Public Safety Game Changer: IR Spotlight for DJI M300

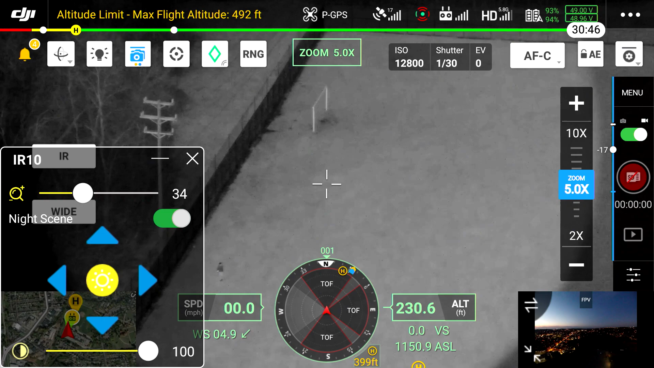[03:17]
which is really improving the overall workflow process on this.
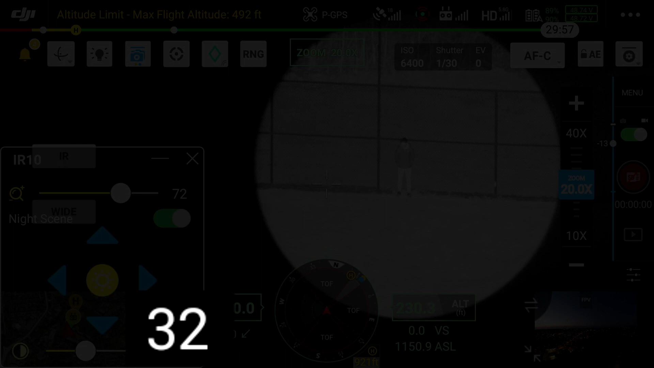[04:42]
And we still had plenty of illumination on our point of interest. So, but it tracks very good, in my opinion,
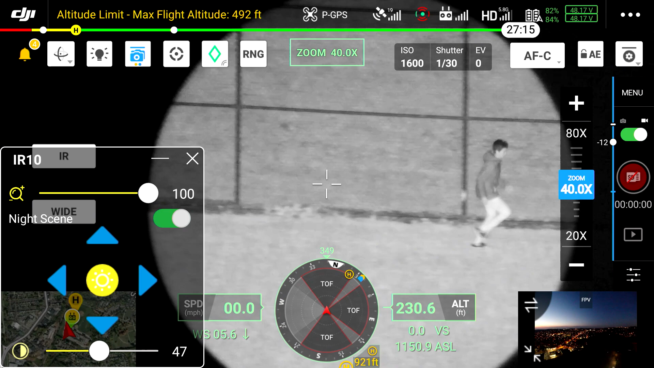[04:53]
for the distances it has and the size of the beam that it has and allows us again, to really be able to tailor and tweak that with those trim settings on there.
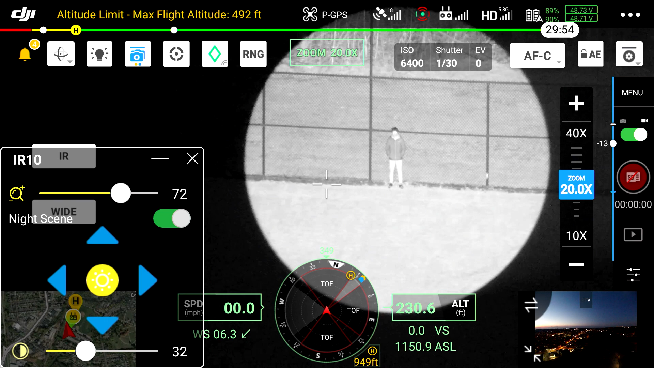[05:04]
And we're also allowed us to be able to go ahead and change the size of the beam from anything from a very tight, narrow beam to all the way to a flood light, essentially, and anything in between.
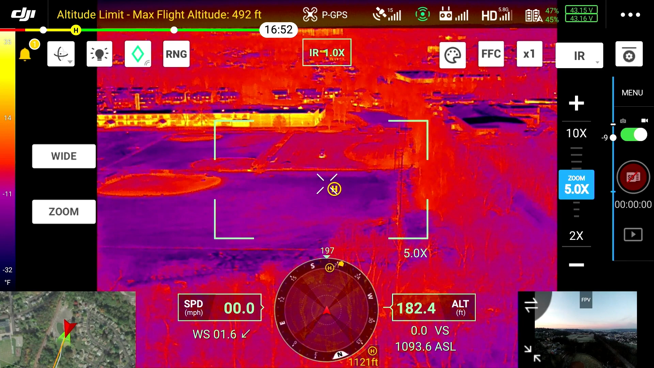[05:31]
Now to give you a really good sense of how far I am away, here's what it looks like when I have the thermal camera turned on. We have the spotlight on our van and it's really incredible.
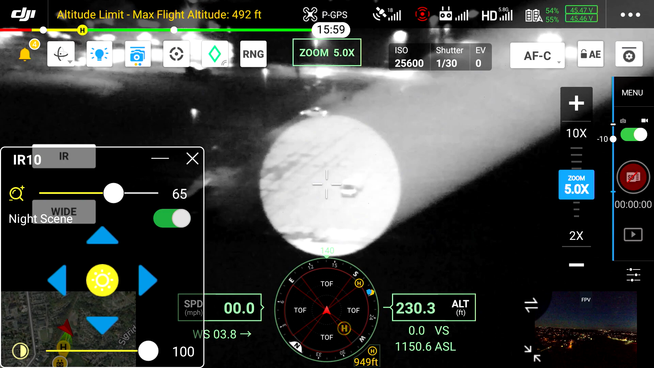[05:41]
You can see me inside the van. You can see me moving around and get a lot of detail in there that, I mean, it's completely dark from 1100 feet away.
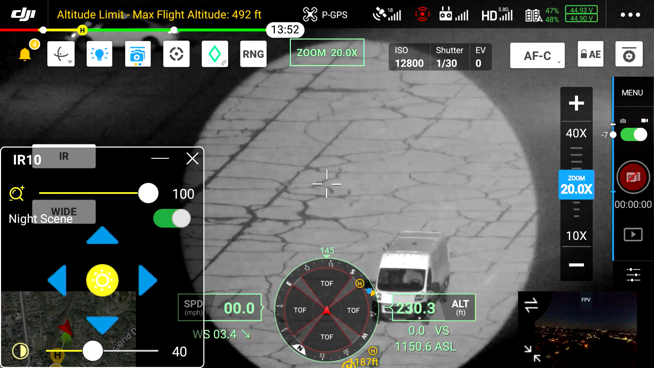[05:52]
You know, we really tried going ahead and zoom in as far as we can. We start getting digital noise to a certain extent and also we're at nighttime,
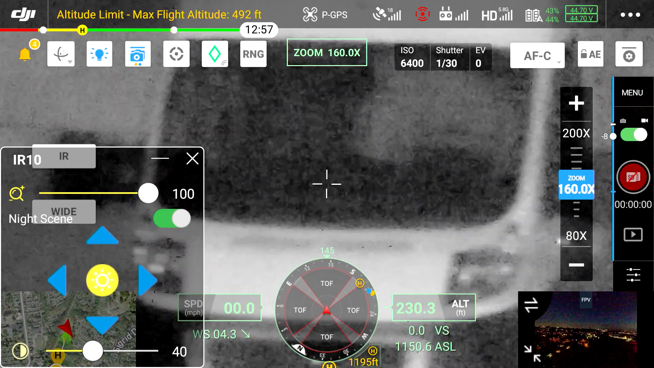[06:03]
which is adding more noise into it as well. But when we add in the nighttime and the noise during at nighttime, when we're adding in higher ISOs, you know, it's going to be a little more limiting.
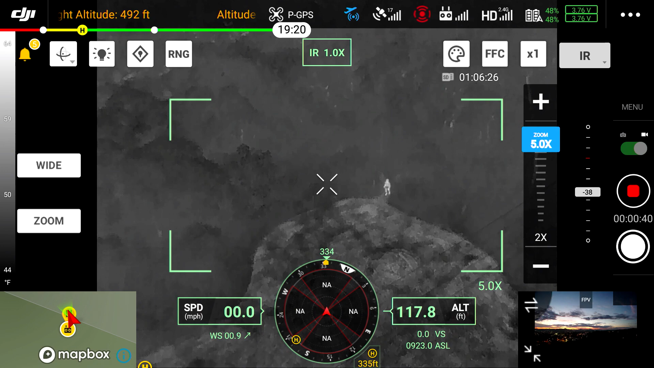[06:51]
you still really need the thermal technology because we can assign temperature ranges to
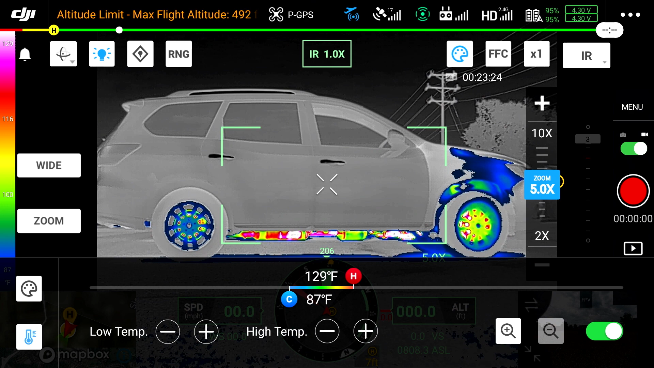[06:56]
specific color palettes and allow them to really stand out in contrast.
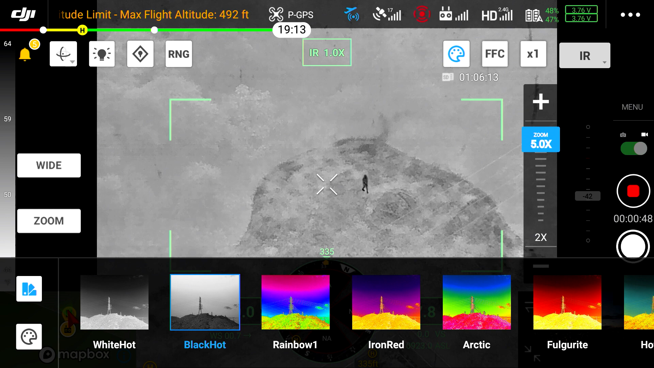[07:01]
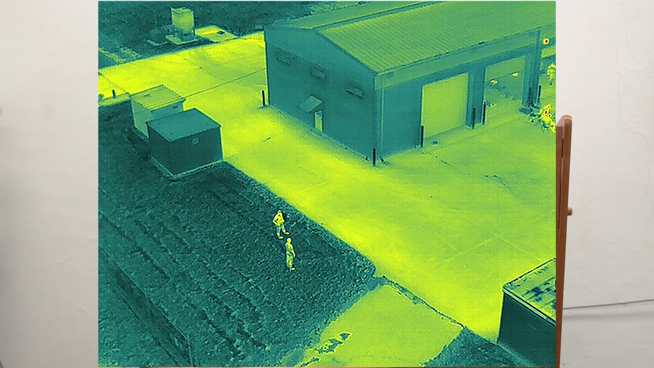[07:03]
That's going to be a lot easier to identify like you're seeing on your screen.